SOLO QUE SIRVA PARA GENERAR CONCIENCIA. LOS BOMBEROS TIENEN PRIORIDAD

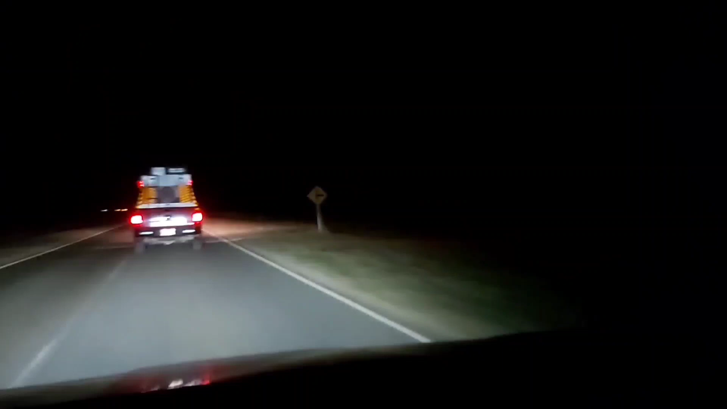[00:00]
Una vez más y cada vez que nos ha tocado salir a la ruta con los bomberos voluntarios de Patagones, nos pasan situaciones como la que estamos viendo en pantalla. Podrán encontrar muchos justificativos, todas las razones que ustedes quieran, pero debo decirles que el vehículo que entorpecía el paso de los bomberos porque venían autos de frente, iba a una velocidad no mayor a los 65 km por hora. Con muy poco, bajando dos ruedas a la banquina, permitía el paso de los bomberos, que como ustedes aprecian en la imagen,
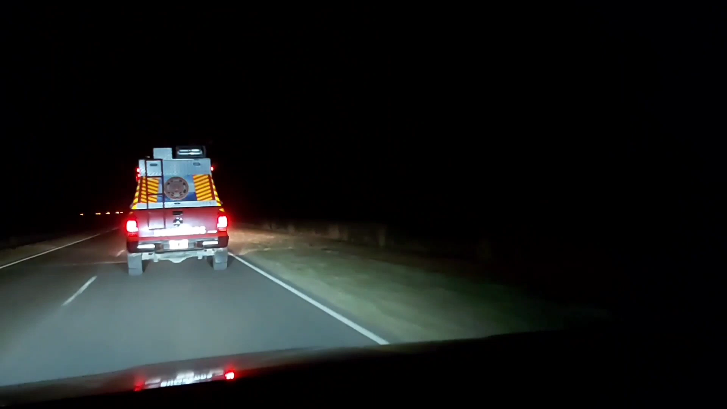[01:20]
que como en este caso salieron rápidamente y que demoraron casi 10 minutos para llegar al lugar del hecho, que está a unos 16 kilómetros de Carmen de Patagones o un poco más desde la salida del propio cuartel. Así y todo, con este vehículo que les impedía el paso, llegaron rápidamente al lugar de los hechos. Bien por los bomberos voluntarios de Patagones y esperemos que esto sirva,
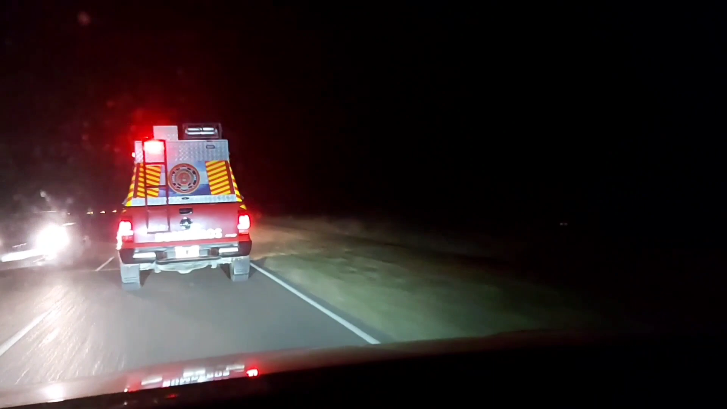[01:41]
no como crítica para este señor, señora, no sé quién manejaba este vehículo, sino para que tomemos conciencia y darle prioridad a los bomberos cuando están en un siniestro o van camino a un siniestro, como es este caso. Así que es simplemente para generar conciencia, no más que eso, que mostramos este video.